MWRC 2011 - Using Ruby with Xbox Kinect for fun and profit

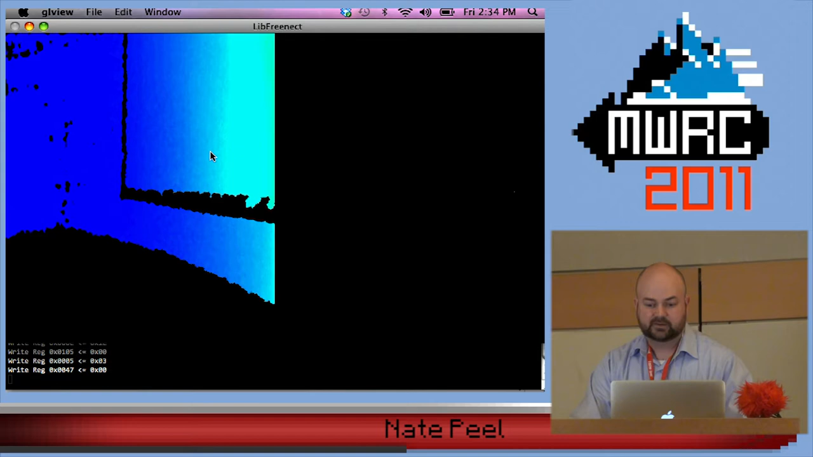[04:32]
So this is the infrared mode.
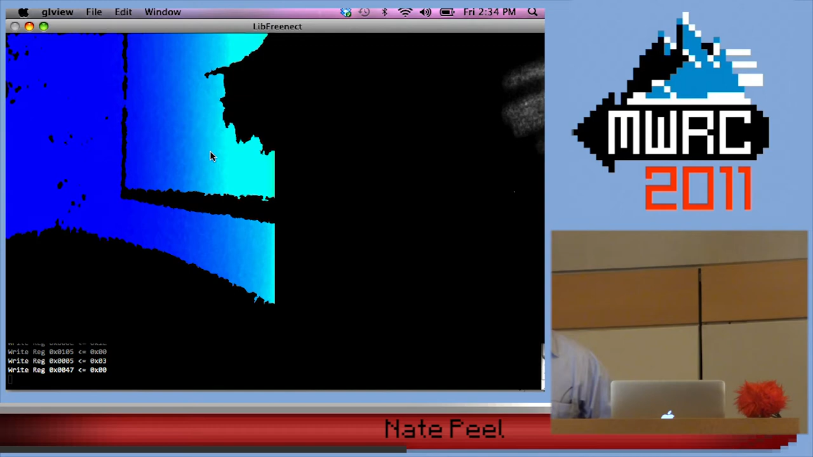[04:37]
I guess it's too far away to hit anything back there, but you can kind of see the patterns that it's projecting on my hand and the little dots.